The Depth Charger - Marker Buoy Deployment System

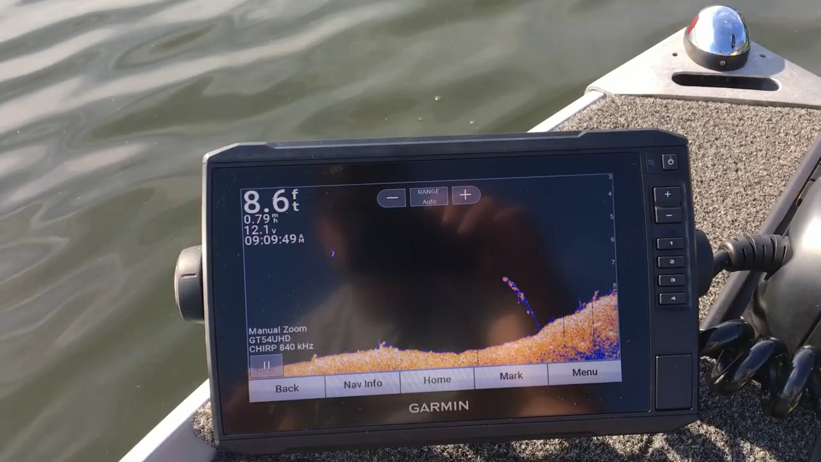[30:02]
On screen: depth 8.6 ft
All right, so this is how this is going to work. You're just trolling around looking for some structure.
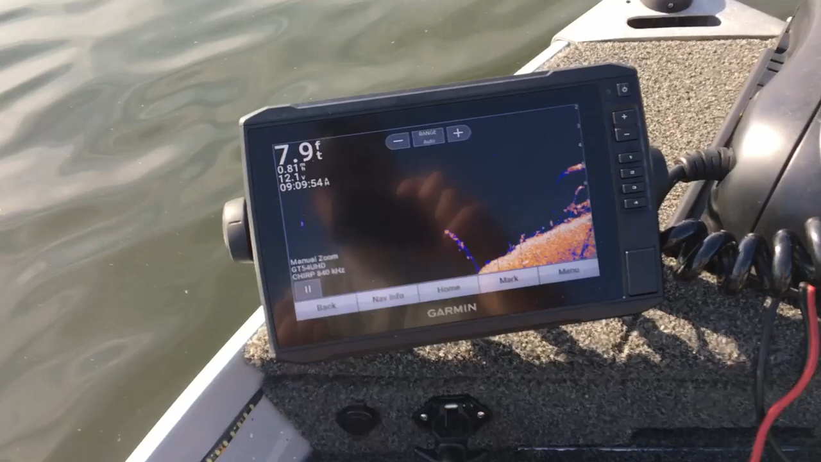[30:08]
On screen: depth 7.9 ft
And as soon as you see some structure, like what should be coming up here, see that?
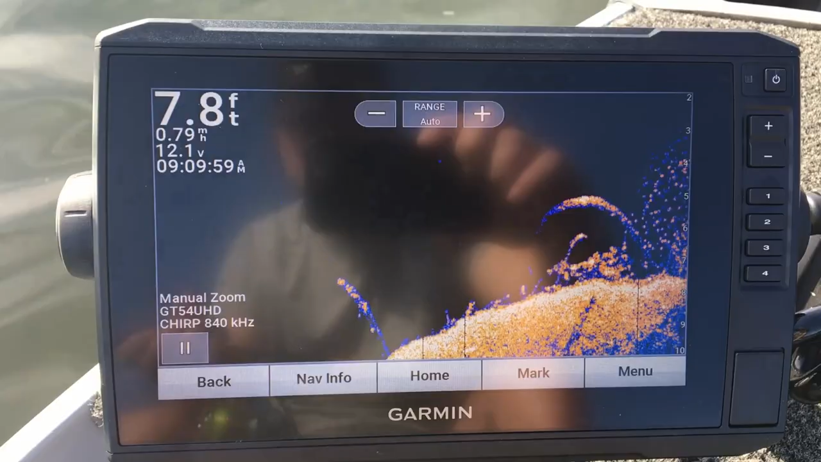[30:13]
On screen: depth 7.8 ft
So now when you find some structure you want to fish, just come over here, step on the button, and your buoy drops.